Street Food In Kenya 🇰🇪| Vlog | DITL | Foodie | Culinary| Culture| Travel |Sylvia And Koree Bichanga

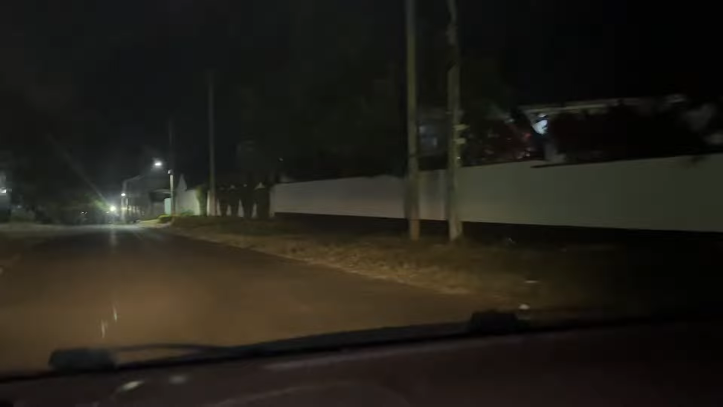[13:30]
We are at a place called Milimani.
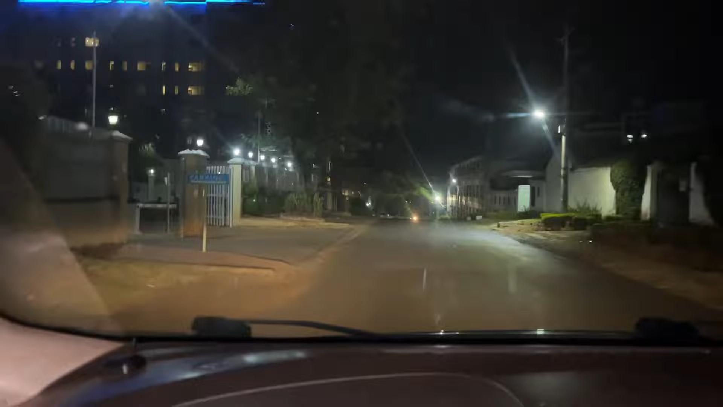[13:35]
So after Milimani, it's now Kisumu Town. Kisumu Dala. Yes. Yes.